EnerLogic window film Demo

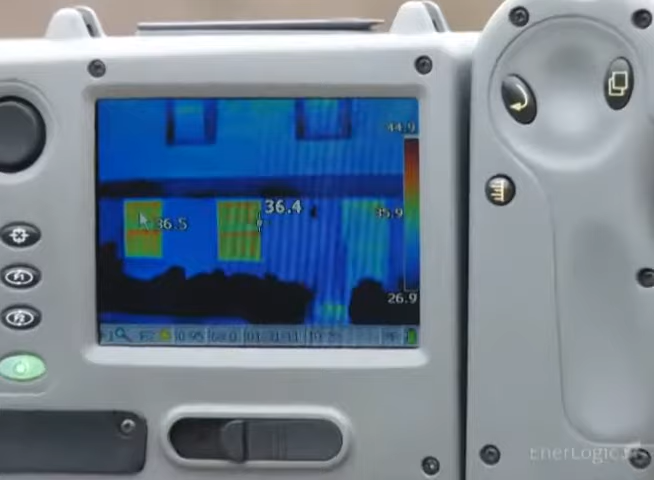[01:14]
Let's look at a home on a cold and overcast winter morning.
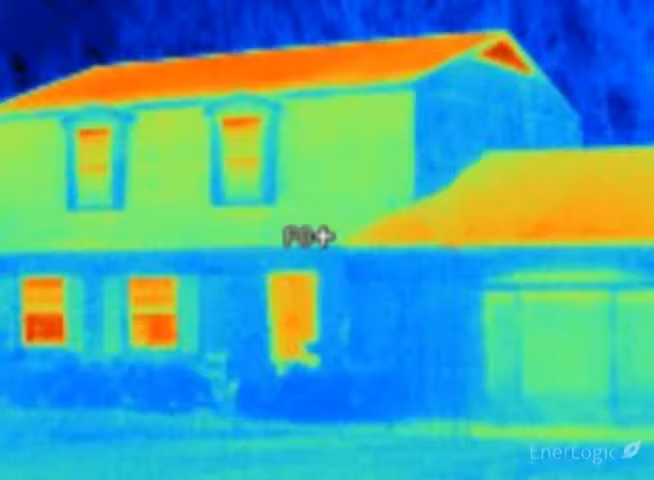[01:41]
The coldest objects are purple and black. Here the camera shows significant heat loss occurring at the two lower left windows and the front door,
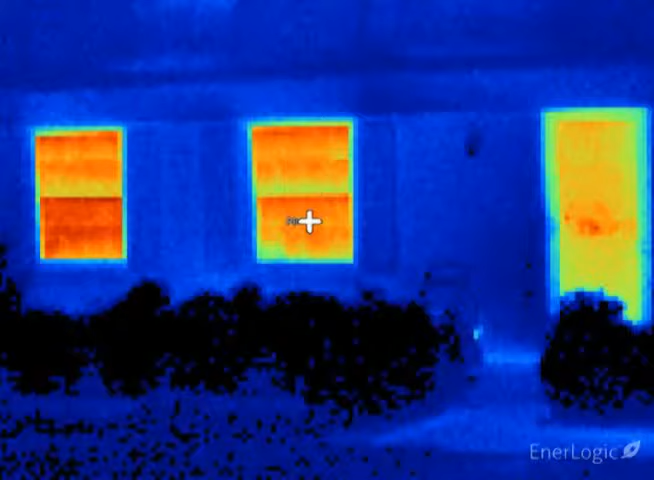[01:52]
all showing as brilliant red-orange. These two single pane double hung windows are reading an exterior temperature of approximately 40 degrees,
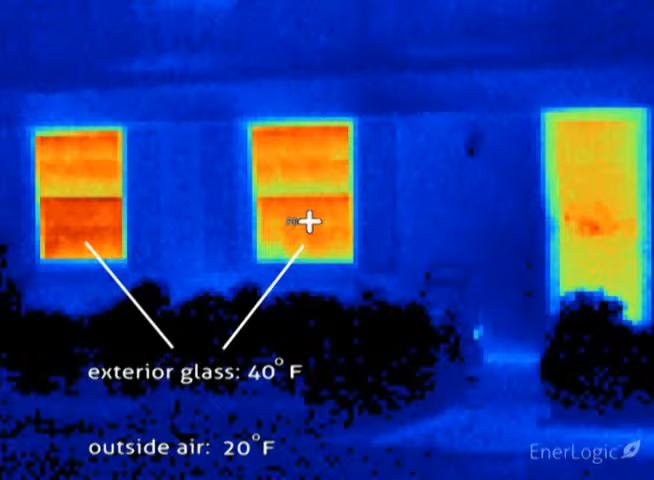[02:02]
which is well above the outdoor temperature, indicating rapid heat loss, with room heat easily passing through these windows, heating the glass as the heat is lost to the outdoors.
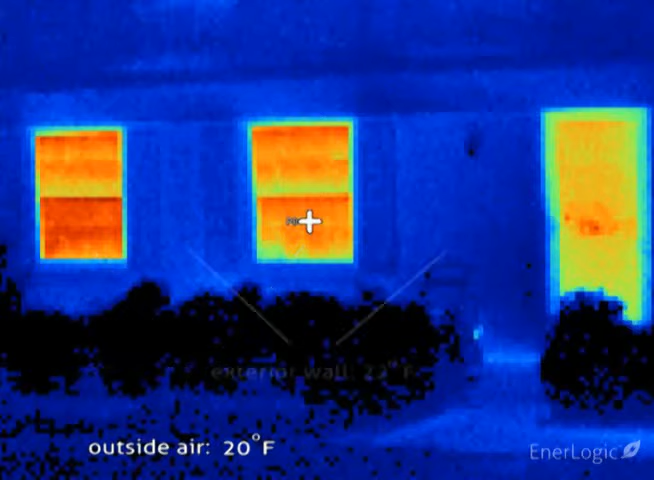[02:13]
Notice the well-insulated walls, shown as blue, are reading a mere 22 degrees, very close to the outside air temperature. A recently built room addition on the right has dual pane insulated glass units,
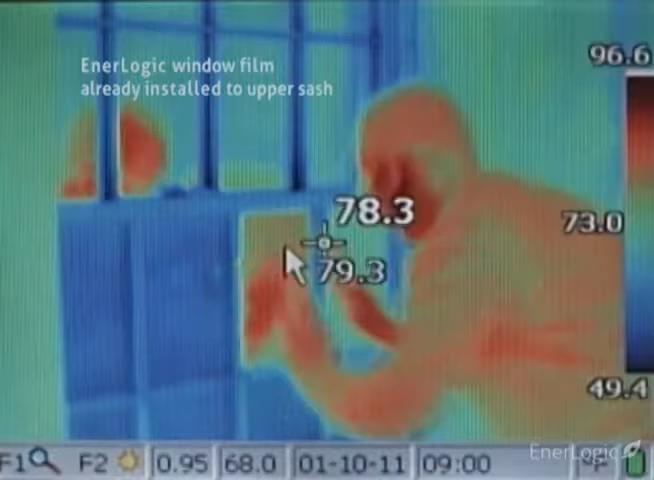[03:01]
which appear yellow, a room lamp in the body of the installer, which appear orange and red, becomes dramatically visible.
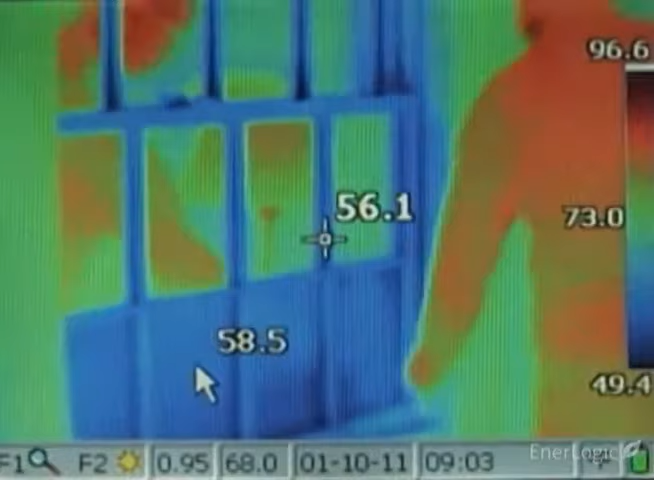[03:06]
This is the essential meaning of a low-E surface.
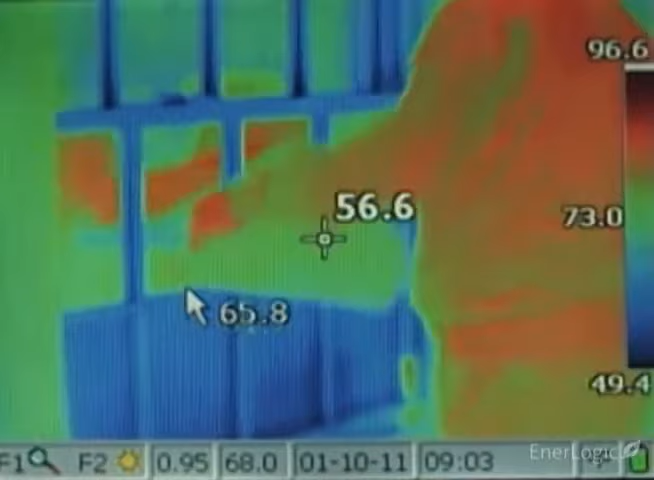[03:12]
Such low-E surfaces reflect thermal energy back to their source,
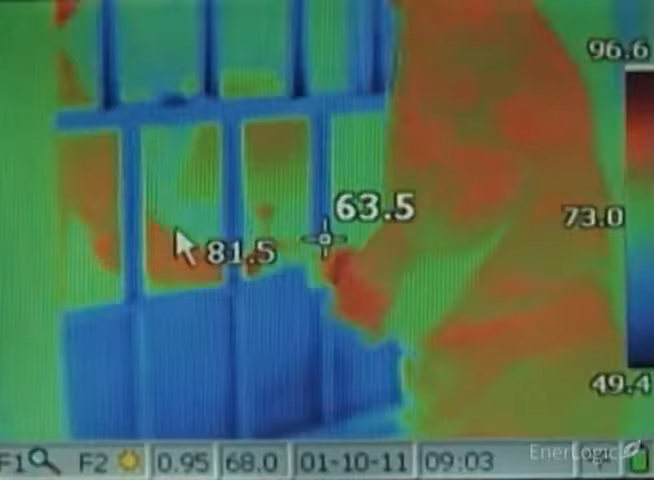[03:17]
rather than absorbing it, helping to lower heat loss and, more importantly, winter heating bills.
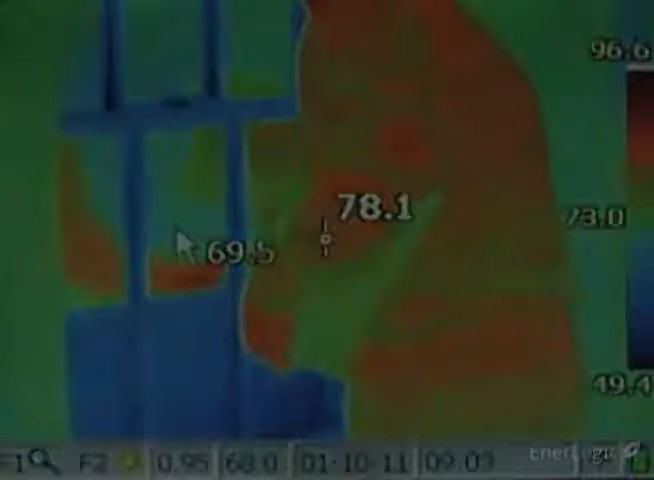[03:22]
After only 30 minutes, as measured from the outside, the glass temperature of the window on the left falls steadily from about 39 degrees to about 29 degrees, proof that heat loss is being substantially reduced.
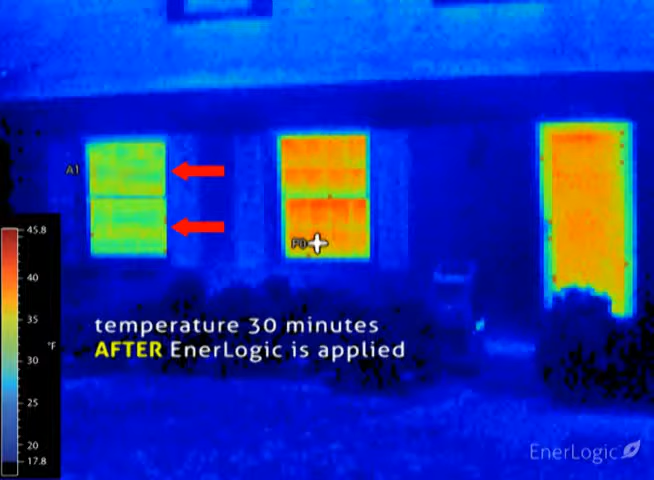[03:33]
On screen: scale top 45.8°F, scale bottom 17.8°F
The interior heat is being kept in the room, rather than heating the glass and subsequently being lost to the outdoors. To illustrate the superior ability of the EnerLogic film series at reflecting radiant heat back towards its source,
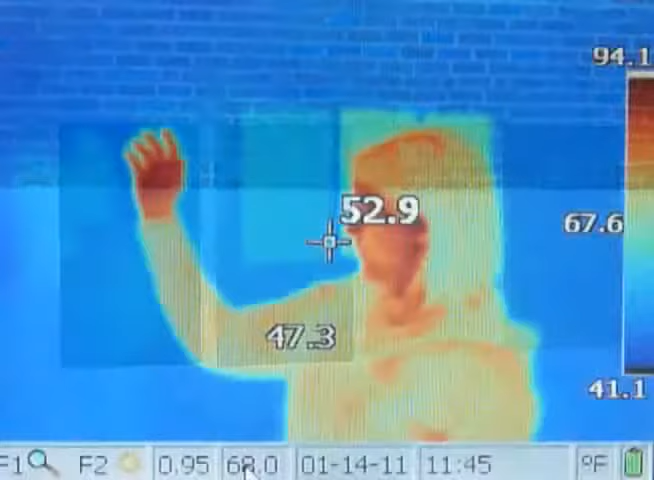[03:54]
On screen: spot 52.9°F
As shown in the thermal images, a standard reflective solar control film reflects no more thermal heat than the glass alone,
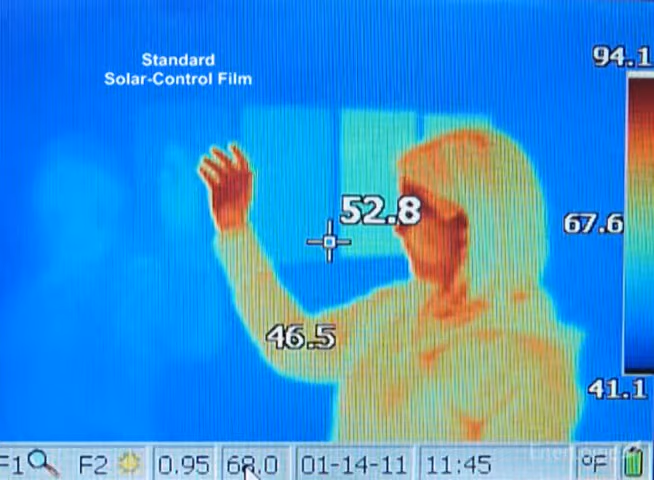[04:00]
On screen: spot 52.8°F, scale top 94.1°F, scale bottom 41.1°F
even though in summer it rejects 79% of solar heat.
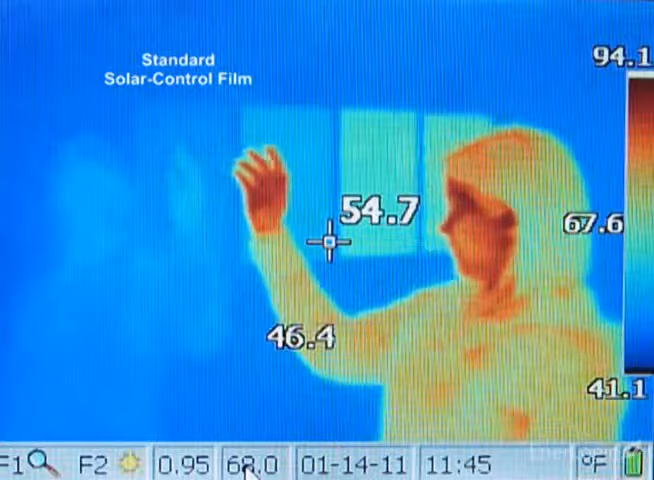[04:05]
On screen: spot 54.7°F, scale top 94.1°F, scale bottom 41.1°F
A standard low-E film substantially improves radiant heat reflection.
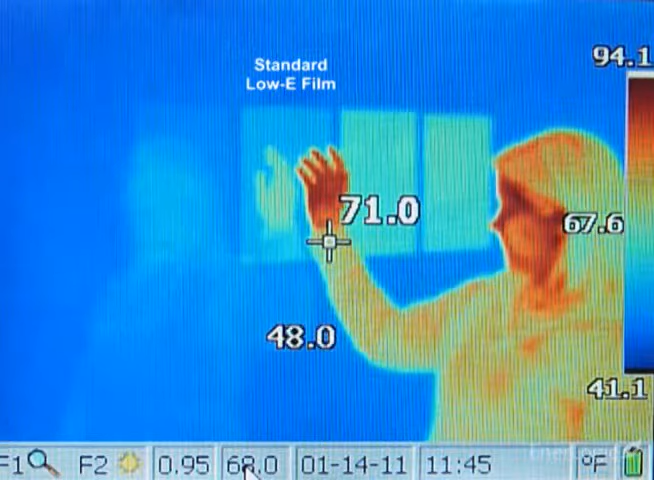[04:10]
On screen: spot 71.0°F, scale top 94.1°F, scale bottom 41.1°F
Finally, the EnerLogic film series, with its advanced patent-pending low-E coating, shown in the last two samples on the right, maximizes radiant reflection to 95%,
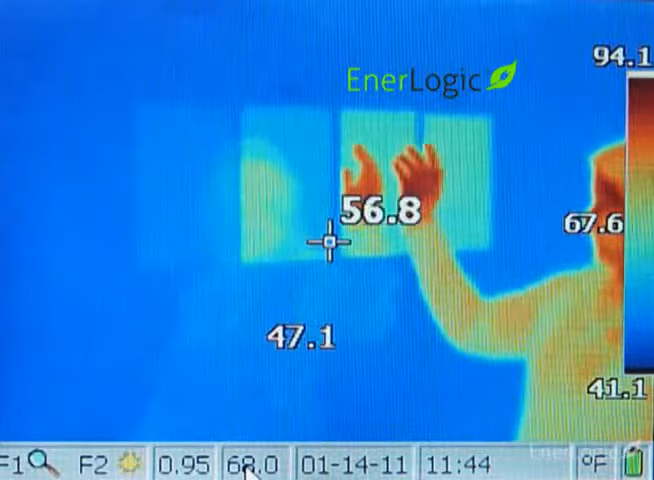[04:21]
On screen: spot 56.8°F, scale top 94.1°F, scale bottom 41.1°F
significantly improving window insulating performance for both summer and winter energy savings.